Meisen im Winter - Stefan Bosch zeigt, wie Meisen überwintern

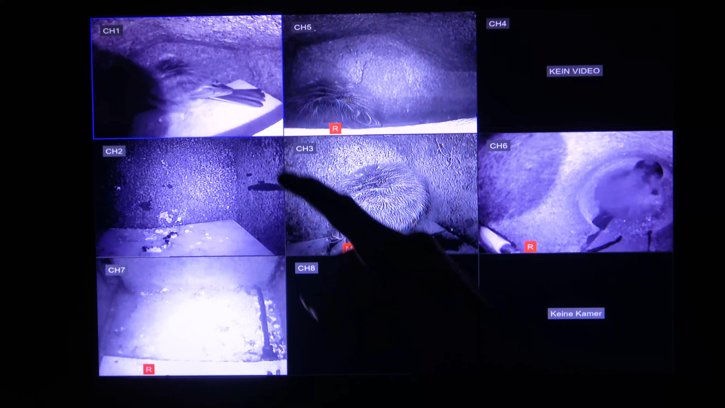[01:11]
Es sind derzeit etwa vier oder fünf Kohlmeisen, die in den Nistkästen schlafen. Und über die kleinen Überwachungskameras in den Nistkästen haben wir Einblick in ihr Schlafverhalten und können sehen, was die Vögel die Nacht über machen.
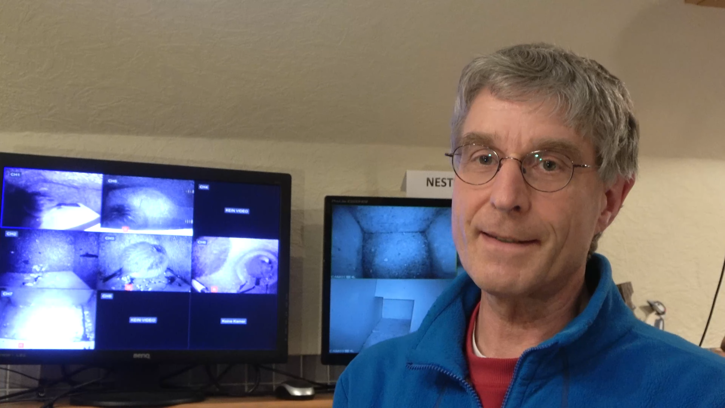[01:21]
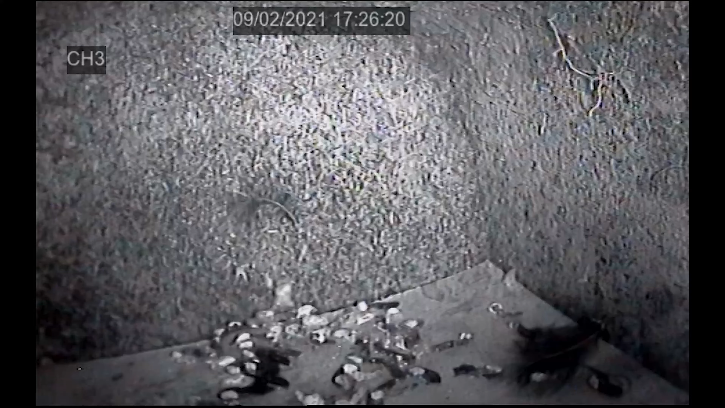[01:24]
Wenn die Sonne untergeht und es draußen dämmert, dann kommen die Kohlmeisen in die Nistkästen.
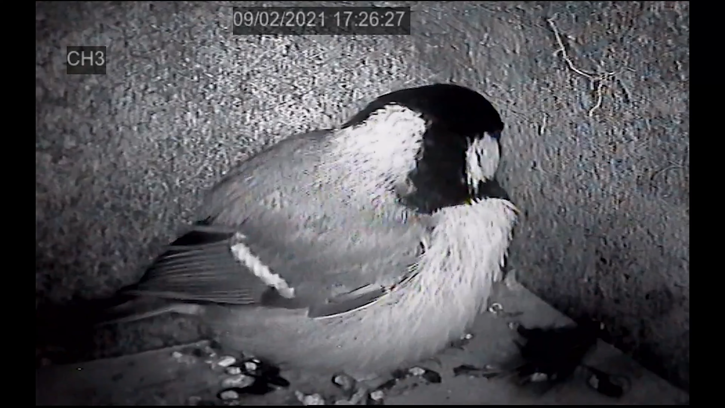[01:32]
Sie kommen in den Kasten herein, schauen sich erst mal um im Kasten, putzen sich kurz ihr Gefieder und stecken dann ganz schnell den Kopf unter die Schulterfedern und fangen an zu schlafen,
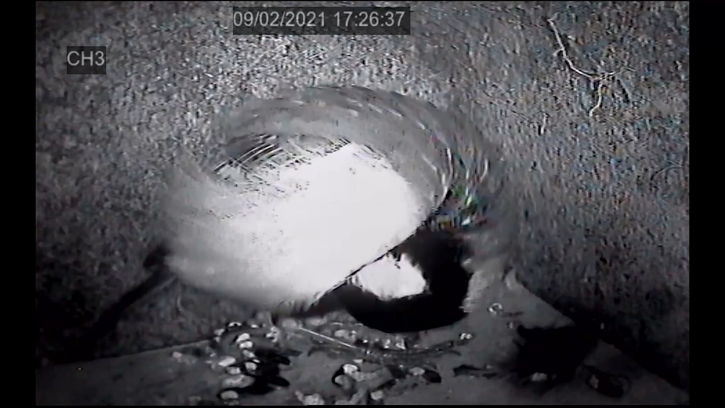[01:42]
so wie wir es hinter uns auf den Monitoren sehen können. Winternächte sind ziemlich lang. Die Vögel sind zwei Drittel des Tages schlafend in Nistkasten oder in einer Höhle und nur ein Drittel des Tages etwa aktiv.
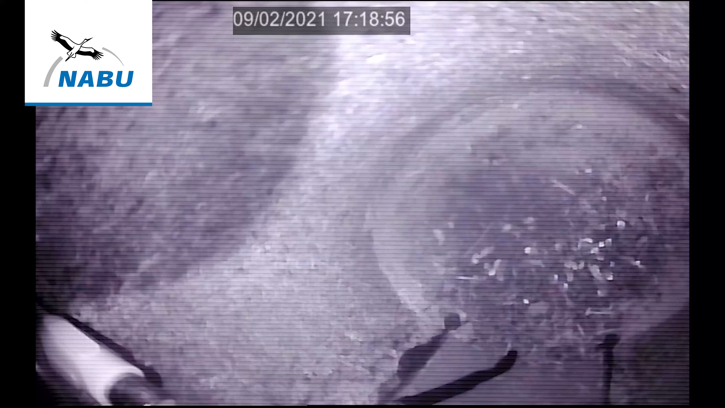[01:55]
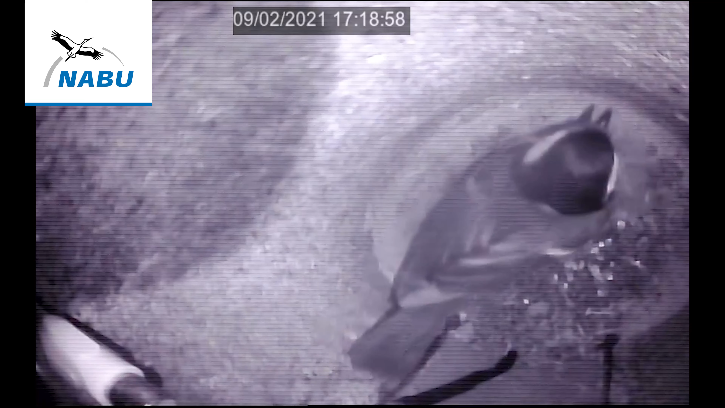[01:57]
Also acht oder neun Stunden sind sie draußen unterwegs,
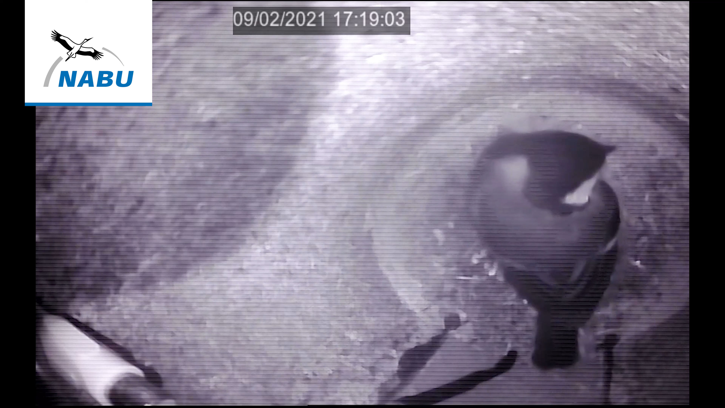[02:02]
um Nahrung zu suchen und den Rest der Nacht verschlafen sie. Oder die längste Zeit des Tages verschlafen sie quasi.
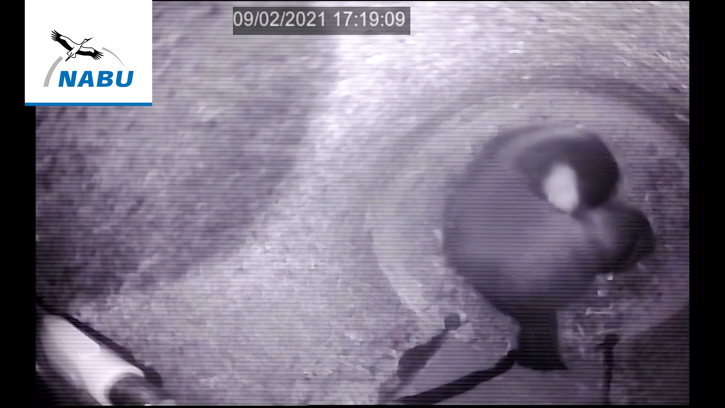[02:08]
Als Höhlenbrüder kommt die Kohlmeise natürlich sehr gerne in irgendwelche Höhlen,
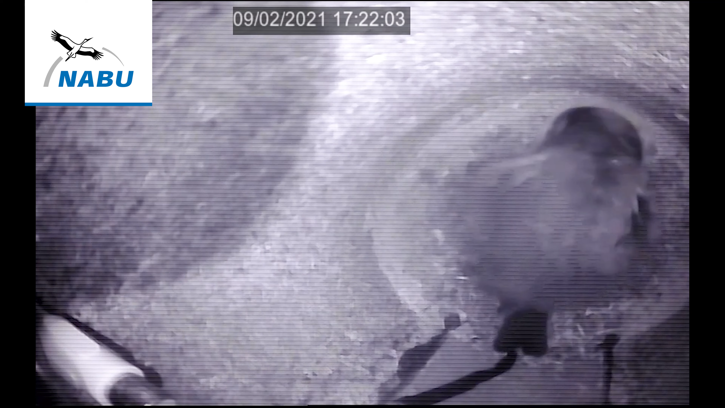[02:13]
Spechthöhlen oder auch in Nistkästen. Hier sind sie nämlich geschützt, geschützt vor Störungen,
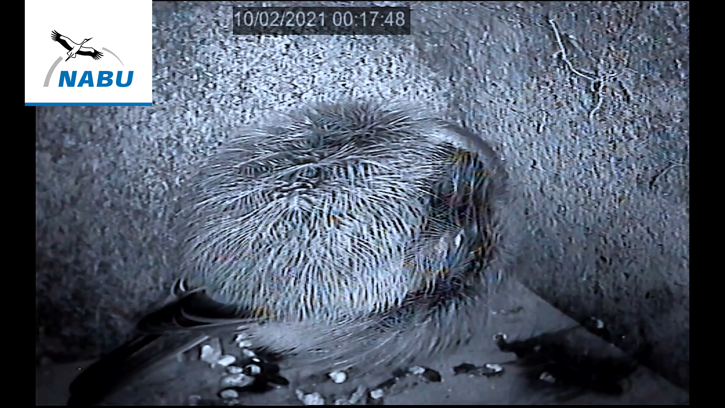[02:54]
Weil man muss ja diesen Brennstoff tagsüber aufnehmen, hat dafür nur wenig Zeit, deshalb muss man nachts behutsam damit umgehen und sucht den Schutz der Höhle. Und macht nochmal so eine Federkugel. Durch dieses Aufplustern entsteht zwischen den Federn ein Luftpolster und das wirkt dann wie in einer Daunenjacke oder in einem Federbett. Das wärmt uns ja auch, weil zwischen den Federn die isolierende Luftschicht sich bildet.
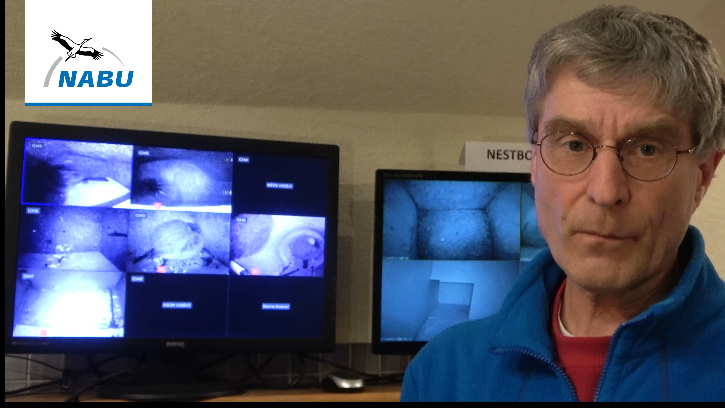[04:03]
Und sie müssen ab und zu auch mal Kaka machen in der Nacht. Das sieht man hier an den Spuren,
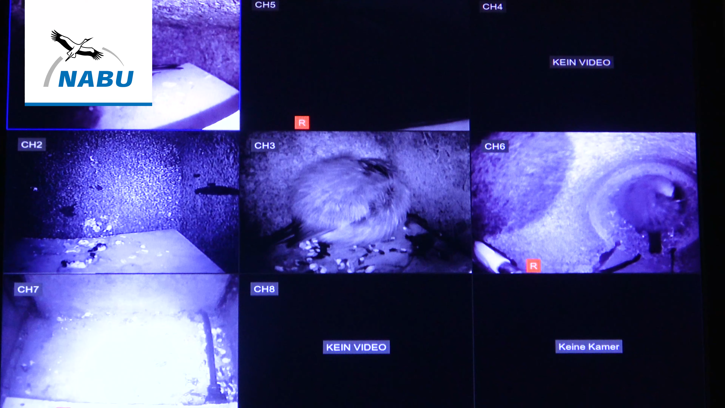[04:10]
dass es da einzelne Kothäufchen unter dem Vogel gibt, die sich da ansammeln. Wir haben auch festgestellt, dass unsere Nistkastenkamerabestückten Kästen ganz besonders interessant sind und beliebt sind bei den Vögeln,
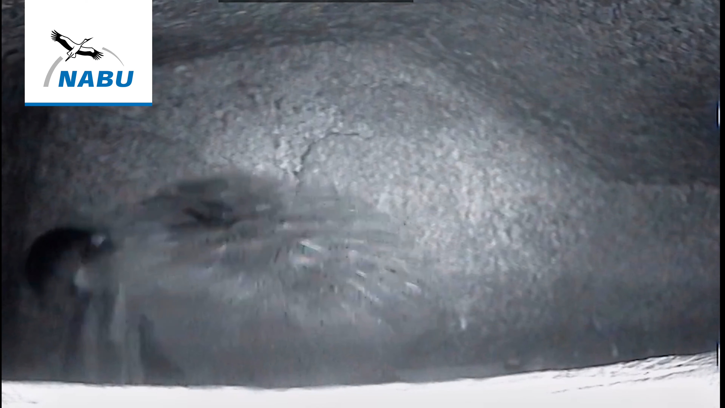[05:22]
Sie machen erstmal Gymnastik, sie strecken die Flügel, sie bewegen sich durch.
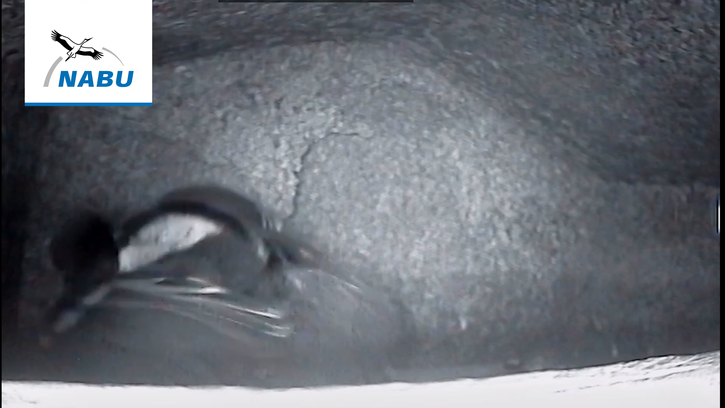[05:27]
Sie gähnen manchmal auch und verlassen dann mit der ersten Dämmerung morgens den Kasten,
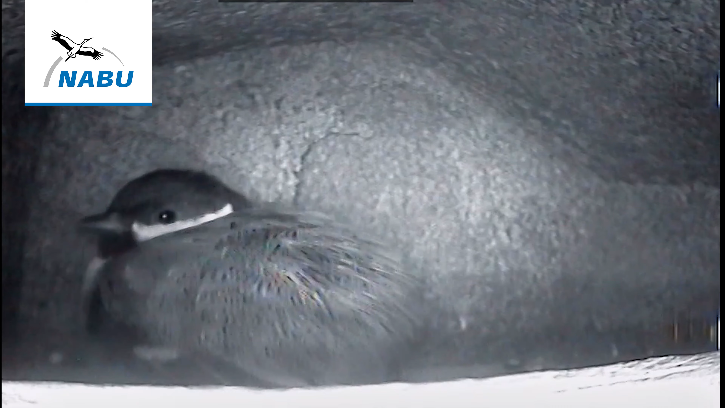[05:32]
um erstmal frühstücken zu gehen und an der Futterstelle Futter zu suchen. Unsere Beobachtungen an den übernachtenden Kohlmeisen zeigen uns,
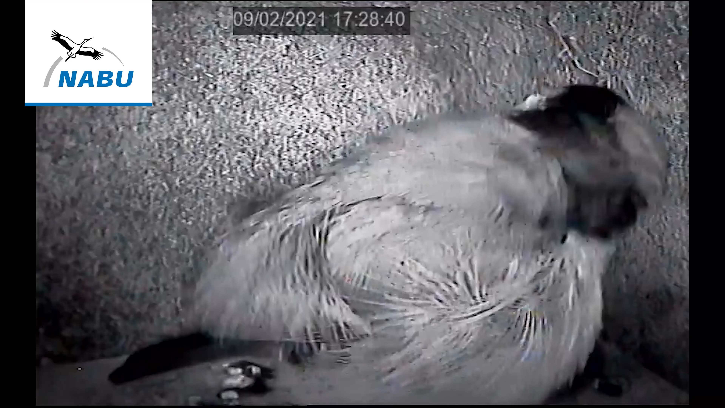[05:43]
dass solche Baumhöhlen oder auch Nistkästen nicht nur zum Brüten wichtig sind, sondern dass sie das ganze Jahr ihre Bedeutung haben.